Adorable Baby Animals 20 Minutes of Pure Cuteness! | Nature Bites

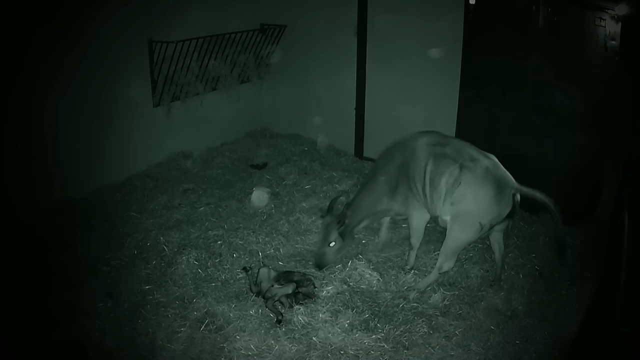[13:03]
To a baby girl. But the calf isn't out of danger yet. She needs to suckle from mum straight away. Without that first shot of colostrum, their immune system and their energy levels are both going to be compromised.
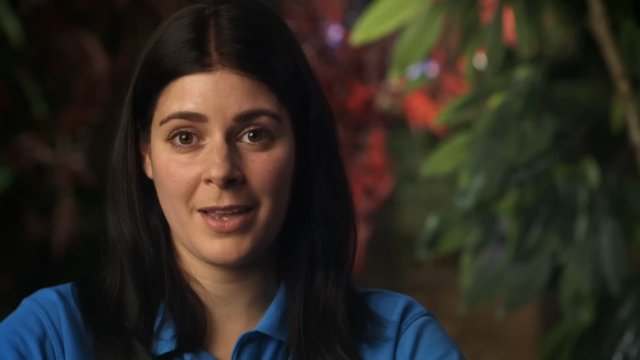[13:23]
They need to get up and get going.
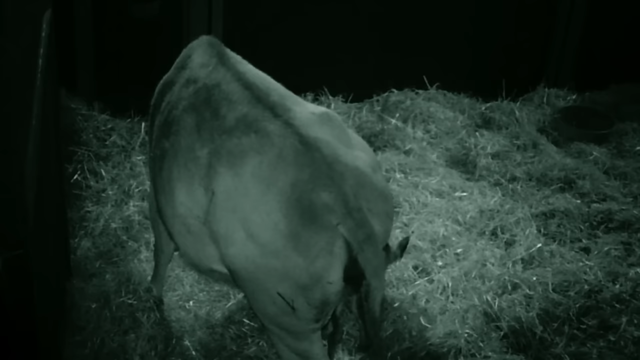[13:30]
The newborn tries her best. But mum seems reluctant. If a mother isn't allowing a calf to suckle, it's quite often because maybe that mother's an inexperienced animal and she's just not quite got into the swing of things yet. That's something we'll just have to keep a really close eye on.
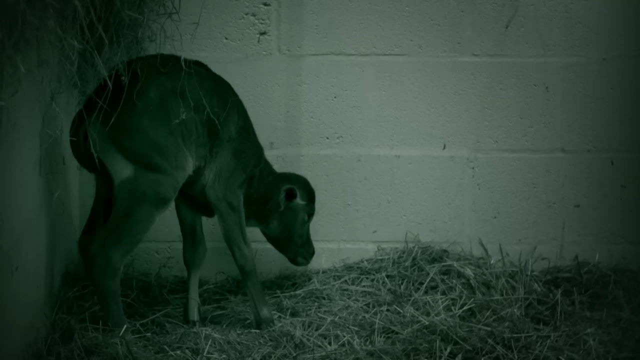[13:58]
The calf is exhausted and hungry.
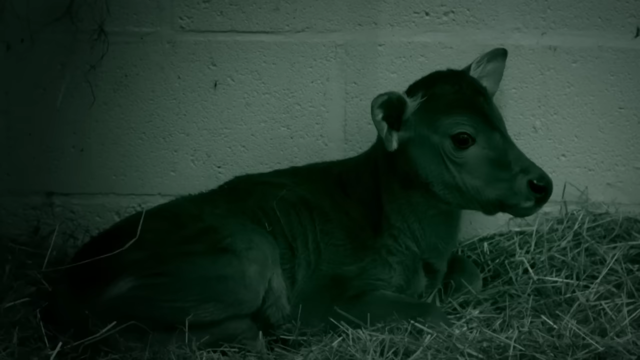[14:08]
Only time will tell if Nea's maternal instincts will kick in.